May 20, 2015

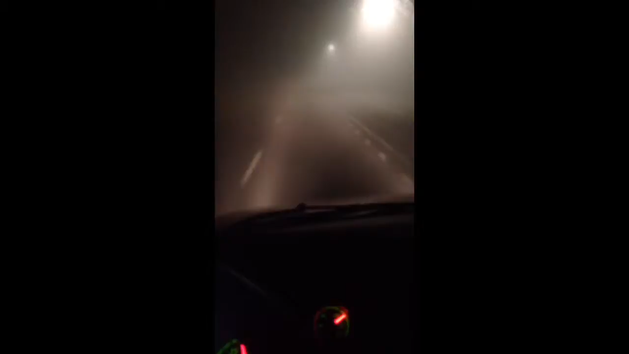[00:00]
check out this spooky shit. There was a sign back there that said, dense fog, please reduce your speed. I didn't believe it. I sat there and was like, I don't see any fucking fog.